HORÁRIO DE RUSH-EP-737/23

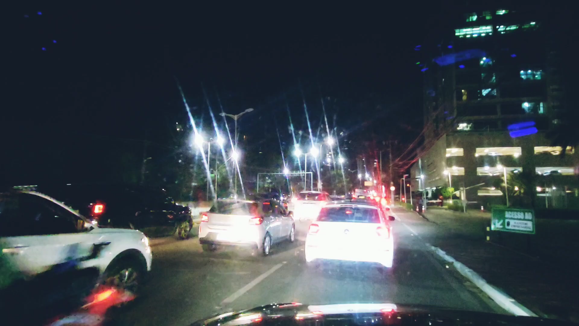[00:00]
Alô você que assiste o nosso canal gente decente viajando gente estamos pegando algumas imagens aí de trânsito muito carregado trânsito caótico na nossa cidade é
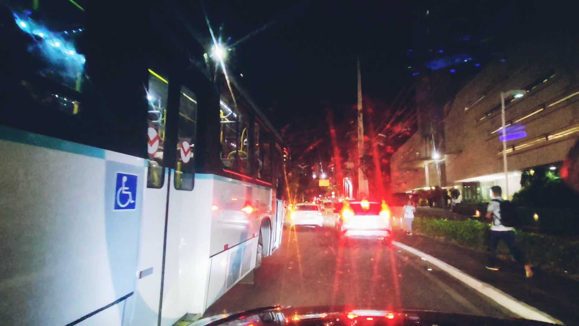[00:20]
Fortaleza tá em horário de rach é sempre assim gravamos um vídeo anterior ali na BR-116 chegando em
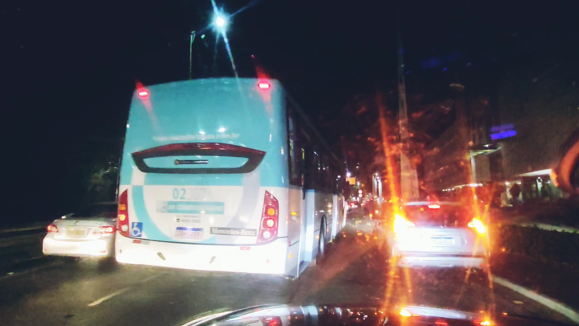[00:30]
Fortaleza ali pela Guanabí Visconde do Rio Branco o último vídeo que postamos e deu para perceber a quantidade de veículos e a lentidão naquele local e aqui na Engenheiro Santana Júnior não é diferente se
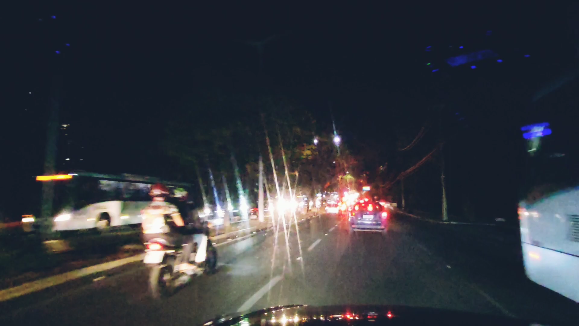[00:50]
é começamos o vídeo aqui no Iguatemi e agora Engenheiro Santana Júnior aqui nessa junção com a Washington Soares passando na ponte do Rio do Rio Cocó novamente só que estamos à noite e a gente vê olha o trânsito aqui como é que está gente nessa faixa da esquerda as pessoas que irão para para o de Ota Meirelles vão entrar aí na esquerda
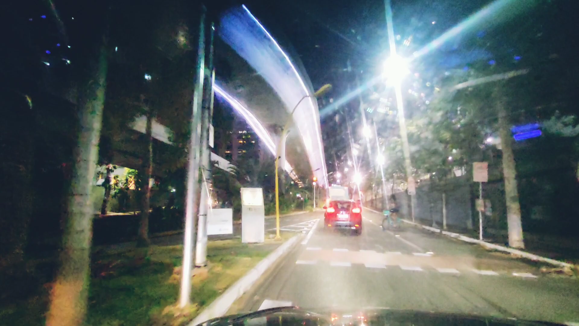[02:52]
esses meses aí BR Obrós é é pode se preparar aí já para o Natal e ano novo gente aqui embaixo daquele viaduto que a gente passa de vez em quando né durante o dia e agora à noite a gente percebe que o viaduto ele tem uma iluminação cordão luminoso por baixo dele aí e isso é uma sinalização é a gente vai percebendo olha só tem uma iluminação por
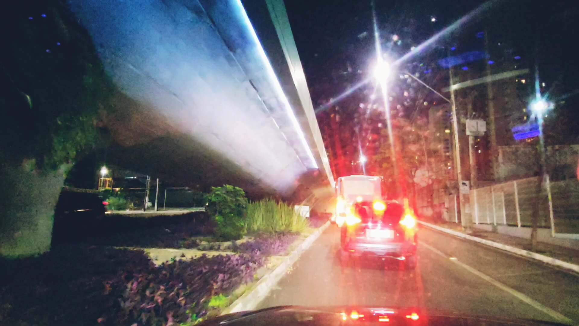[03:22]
baixo que é um cordão de LED na verdade isso aí foi um enfeite aí de Natal e ficou aí tá aceso até hoje e irá ficar aí para o próximo Natal uma jardinagem aqui embaixo né uma empresa privada adotou esse espaço aí aqui para cuidar do jardim aqui nesse embaixo desse viaduto realmente
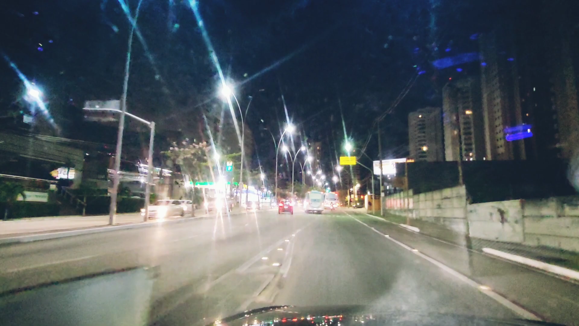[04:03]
nesse dia nessa noite de muito trânsito em Fortaleza então vamos vendo de perto aqui deixando mais um registro
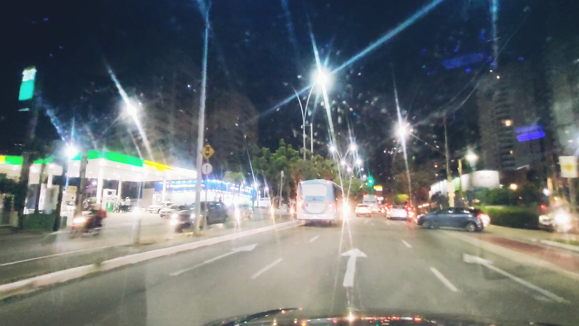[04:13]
e a situação é de muitos veículos na rua realmente aqui deu uma aliviada semáforo abriu e aí a gente vai embora tranquilamente aí depois que esse semáforo abriu mas com certeza logo mais aí na frente iremos enfrentar aí lentidão novamente eu passando no semáforo ali atrás olha
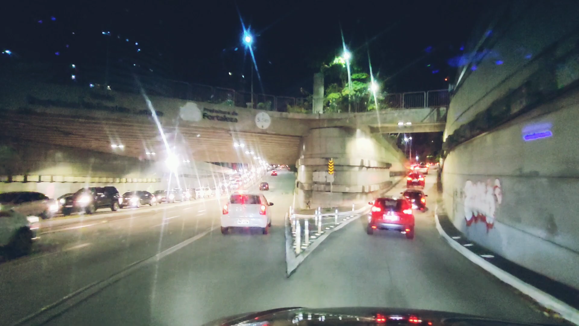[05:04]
parado temos que ligar o pisca alerta né porque quem vem atrás de nós às vezes vem desapercebido e temos que dar o alerta aí que estamos parados na via para que ele desapercebido não entrar aí na nossa traseira aí fica muito ruim olha como é que está por aqui nessa região do parque do cocó totalmente parado aí por conta do semáforo e são muitos veículos aí
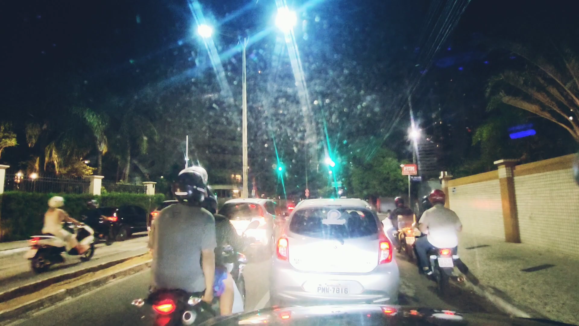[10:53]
vamos continuando aqui parado aqui no trânsito eu contando essas histórias do dia a dia nosso né e e vamos seguir já estamos aqui nas imediações do do bairro cocó e vamos seguir é esse nosso
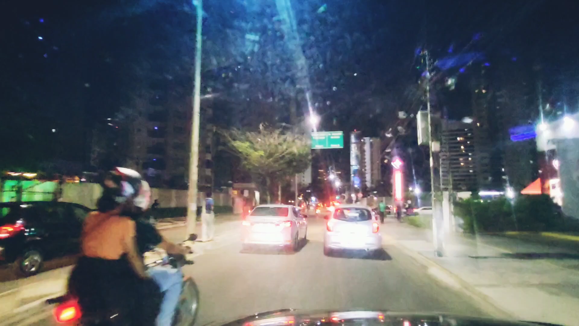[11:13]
trajeto dessa noite e muito trânsito é
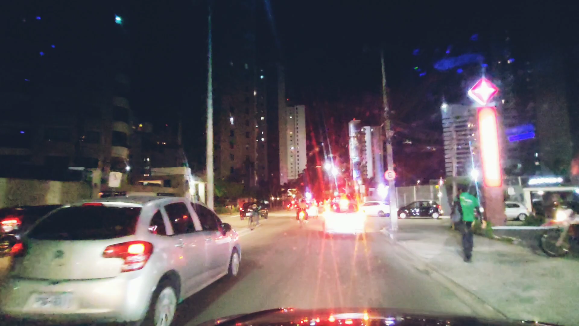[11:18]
como também é aquele trajeto do vídeo anterior de muito trânsito em outra região da cidade então já estamos realmente no bairro cocó e aqui são muitos prédios de um lado e de outro e é isso gente deixando um forte abraço a todos como sempre e que Deus os abençoe finalizando o vídeo estamos chegando ao nosso